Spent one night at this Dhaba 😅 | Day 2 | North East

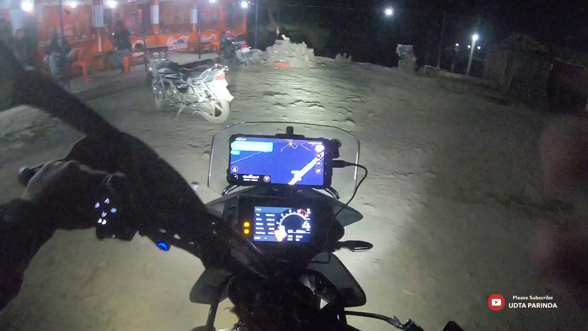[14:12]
सो गाइस यहाँ रुके थे थोड़ा चाय पीने के लिए, रात हो गई यार 9 बज गए, अभी भी 250 किलोमीटर दूर है यहाँ से।